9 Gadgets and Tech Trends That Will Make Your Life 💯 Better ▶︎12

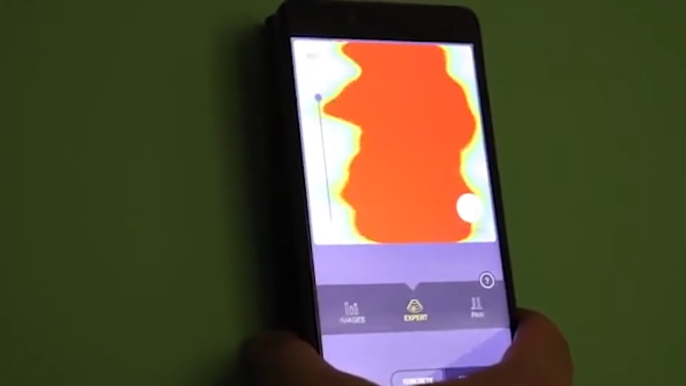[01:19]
The device can identify PVC pipes, wiring, and a variety of objects, including rodents, through concrete, wood, and drywall.
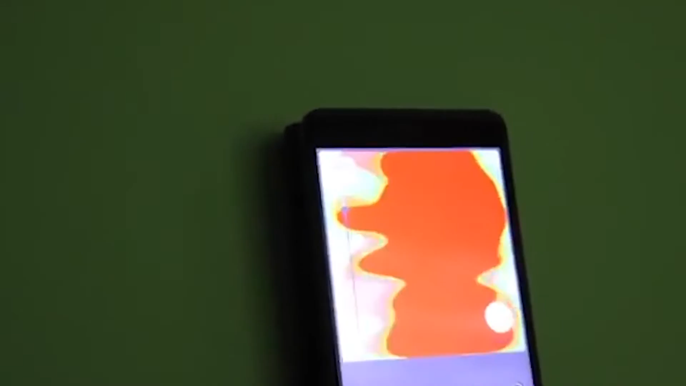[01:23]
To do this, just attach it to your smartphone, install an application, and lean it against the wall.